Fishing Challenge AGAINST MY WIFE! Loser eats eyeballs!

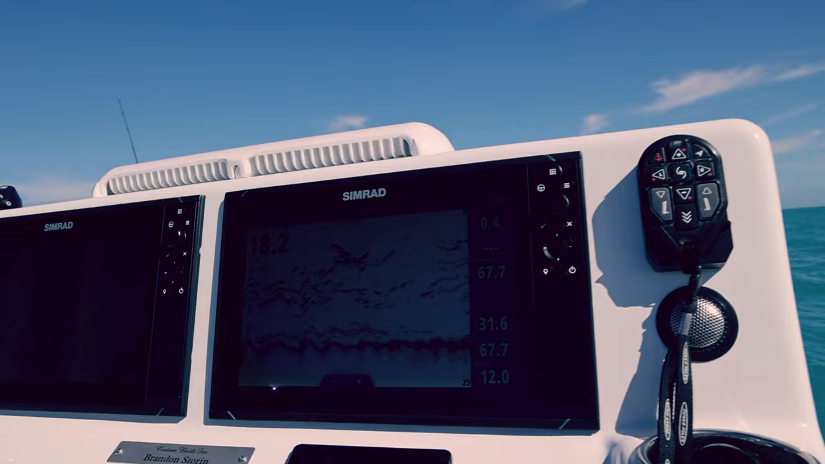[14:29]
Whoa! Marking. Until Ashley catches up, I'm taking off my jig head, putting on an RTF Savage shrimp.